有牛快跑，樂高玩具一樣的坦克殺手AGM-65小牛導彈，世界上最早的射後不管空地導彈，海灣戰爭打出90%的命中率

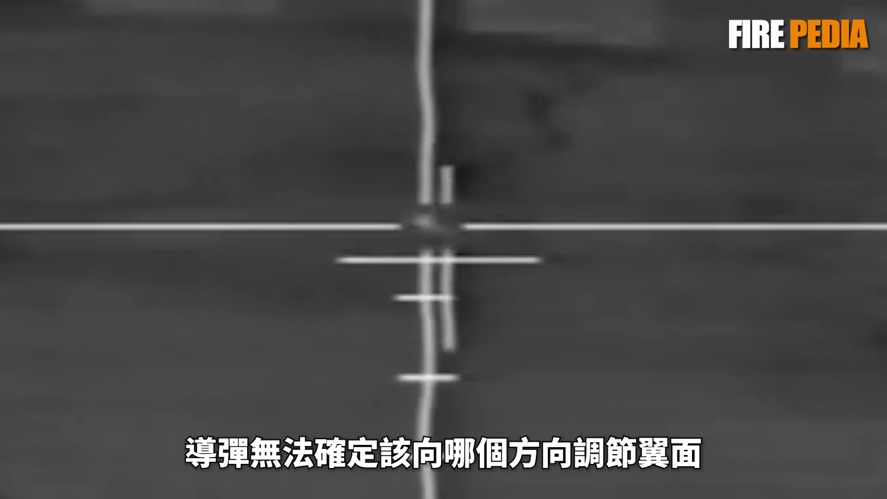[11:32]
无法确定该向哪个方向调节一面跟踪范围内的任何区域现在都会返回正信号这就会导致导引头在该区域内来回跟踪表现在导弹上就是抖动和托索
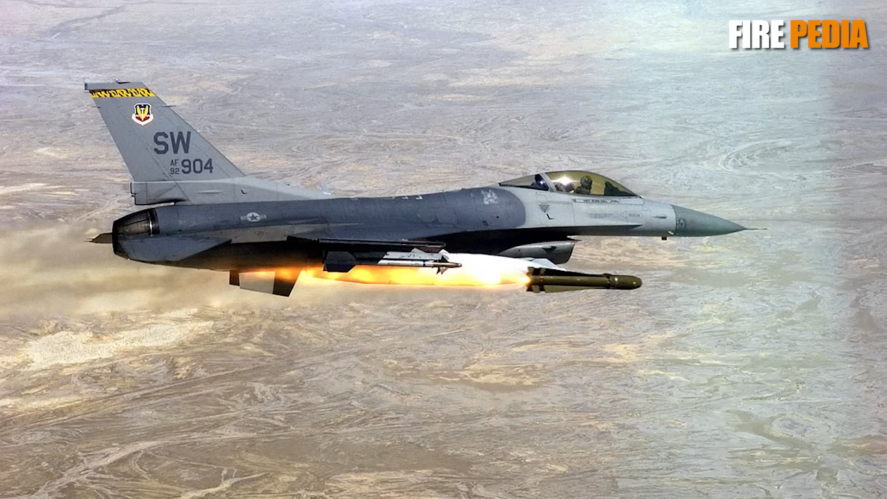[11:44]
因此早期的对比度导引头使用了第二个系统这个系统会检测目标点的扩散
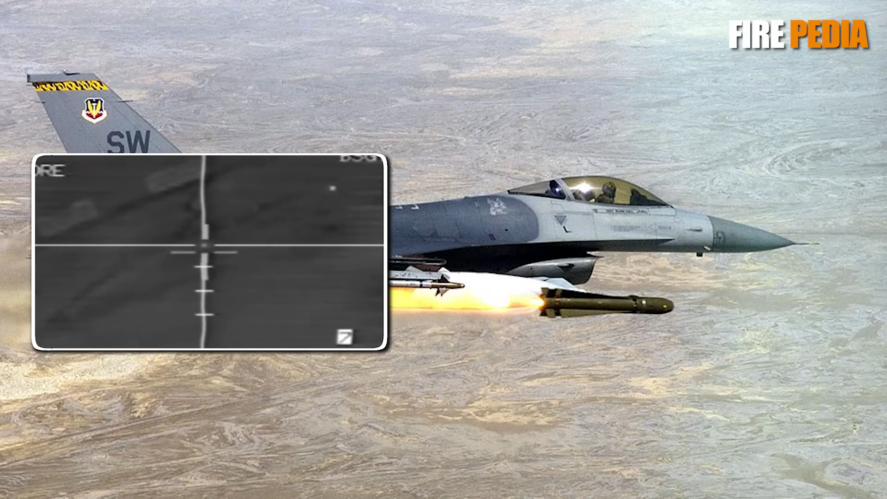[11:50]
当超过一定的范围后就会锁定导弹的控制面以固定角度完成目端飞行而这也就意味着精度问题
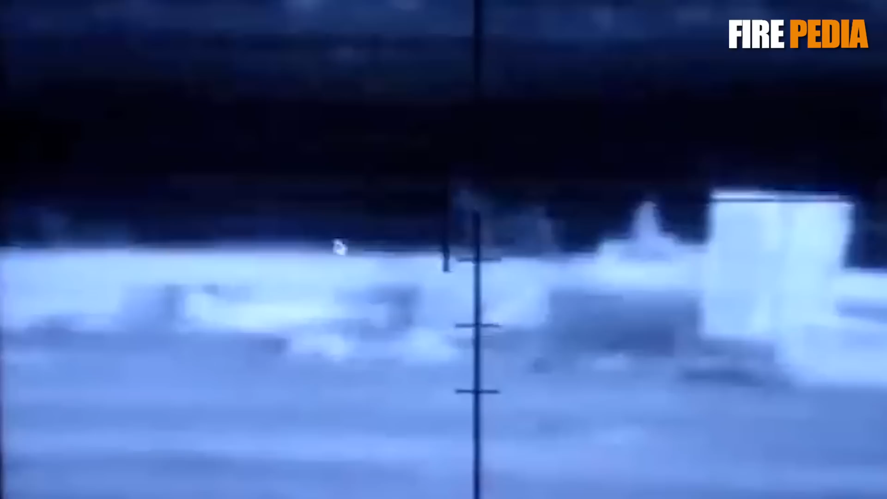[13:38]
反舰型小牛引入了特殊的图像识别系统专门攻击舰艇的水线让船只进水沉没
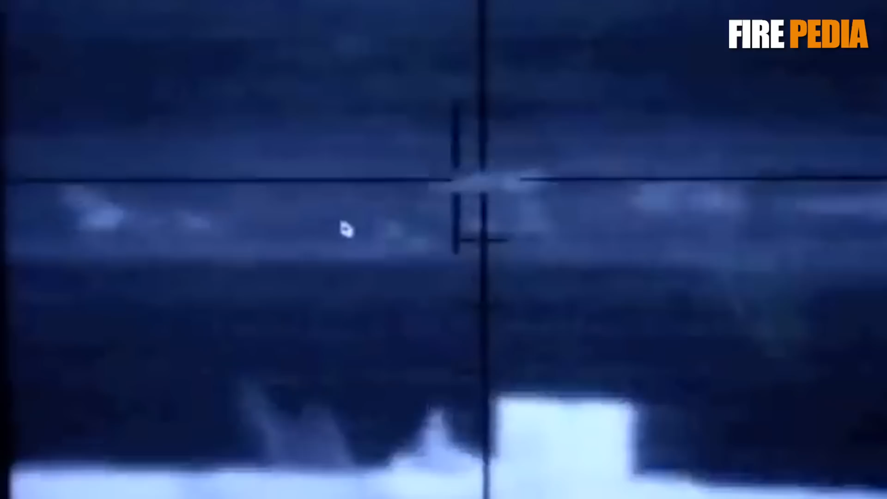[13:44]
图像进入90年代影像方面的技术也在不断的更新换代FG型以后的小牛将老旧的摄像机管换成了实行的CCD传感器